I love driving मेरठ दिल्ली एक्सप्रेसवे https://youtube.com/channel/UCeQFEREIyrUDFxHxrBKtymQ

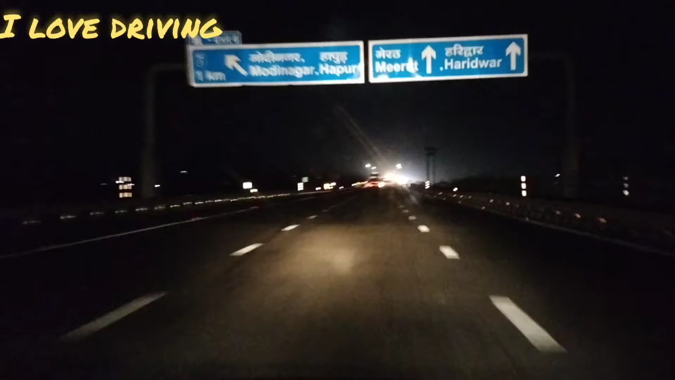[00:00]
तो यह देखे दोस्तो आप जैस सके हाइवे पर यह आपको तीन रेन बनी दिखाई देरी होंगी ठीक है आज हमें जानना है इन तीन लाइनों के बारे में हमें कोन सी लेन में ड्राइव करनी है इस कोन सी